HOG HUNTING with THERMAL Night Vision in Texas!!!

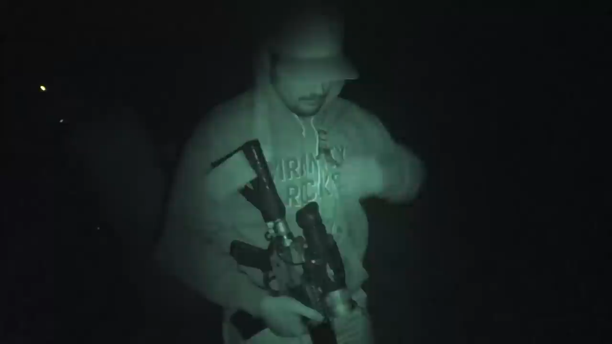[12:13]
okay quick time check 3 17 a.m folks we're tired out here but uh we're still on that grind we've seen some pigs seen some coyotes it's time to put one down time to time to take them out
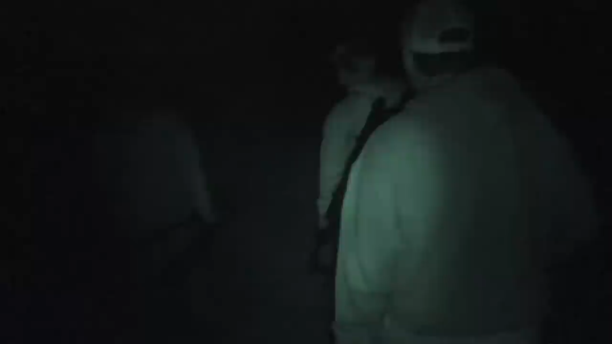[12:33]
i got three i can see all of them pretty
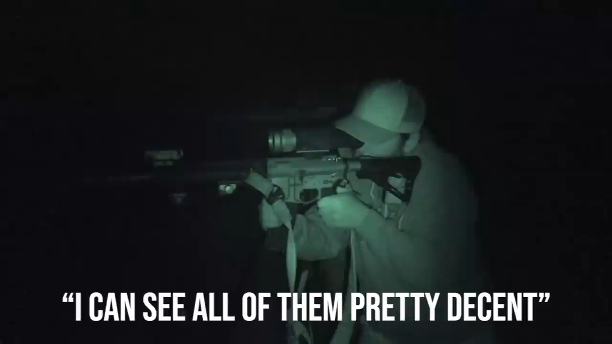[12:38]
decent can you see all four of them good three okay
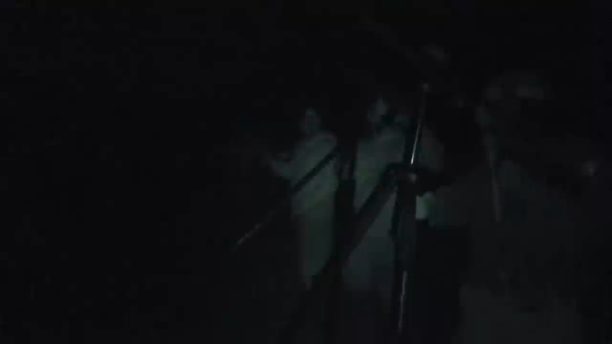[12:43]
there's
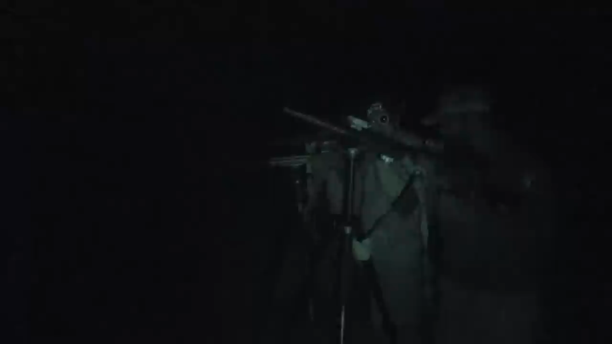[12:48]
only one that i can really see all that well wait wait till they get up
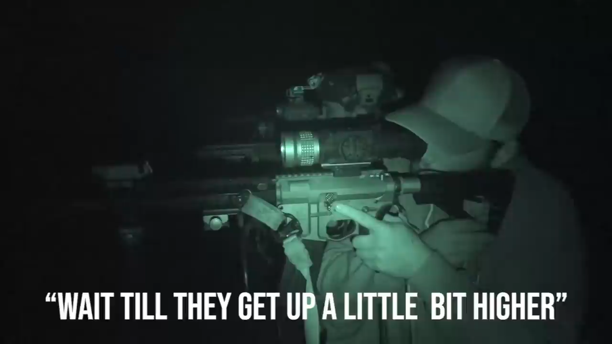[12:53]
a little bit higher we could probably get at least three
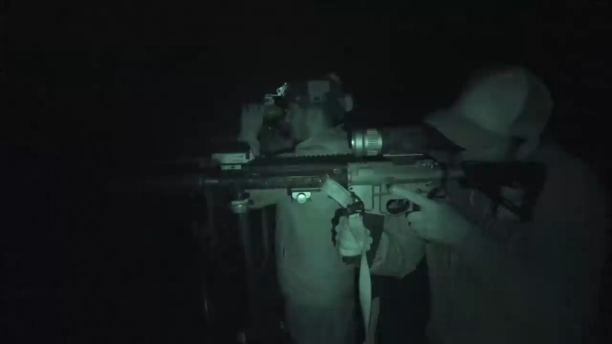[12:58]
those two are on top of each other there there's i see the fourth
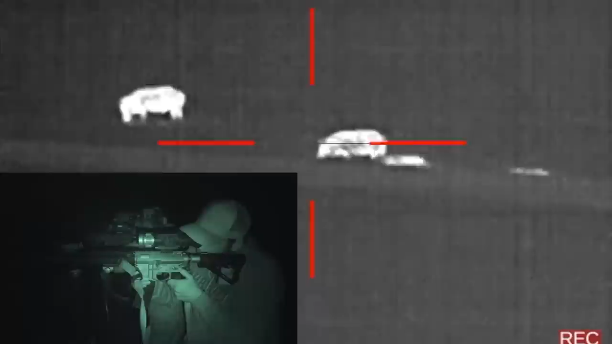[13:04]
one now it's coming up oh
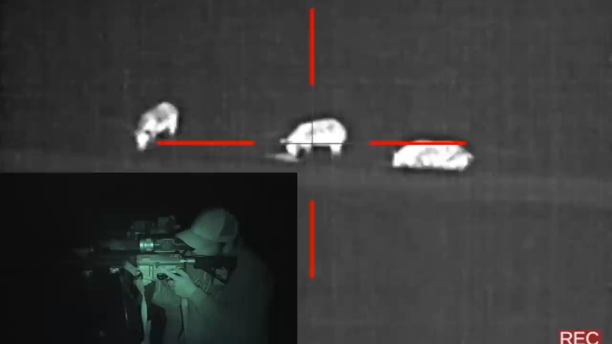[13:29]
okay whenever y'all are ready i'll let you guys call it whoever's right on the right you ready
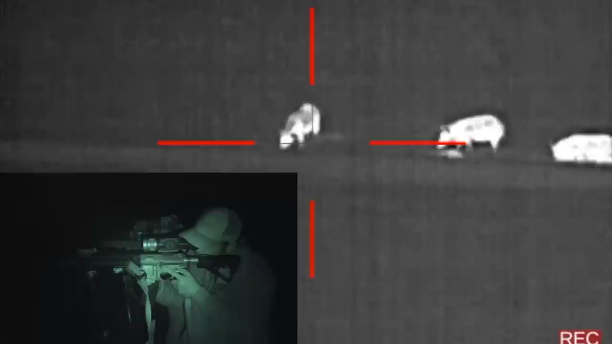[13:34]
okay
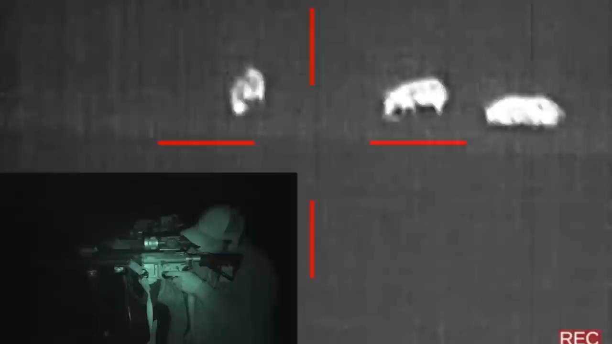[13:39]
i got the one on the left yeah okay okay
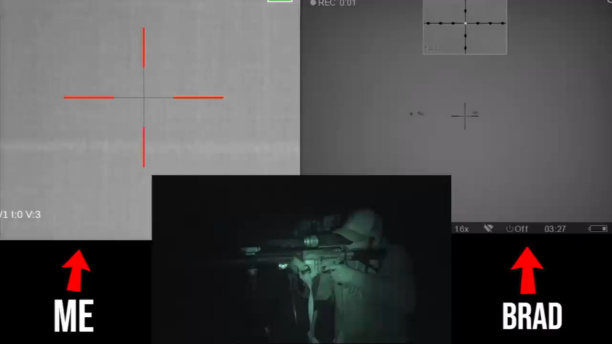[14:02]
face was facing towards me so that was kind of a tough shot how do you feel good
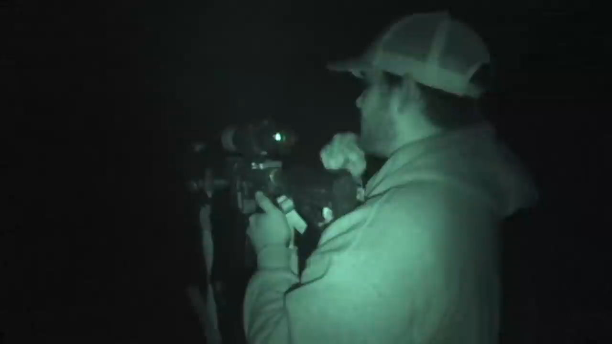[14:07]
killed some more pigs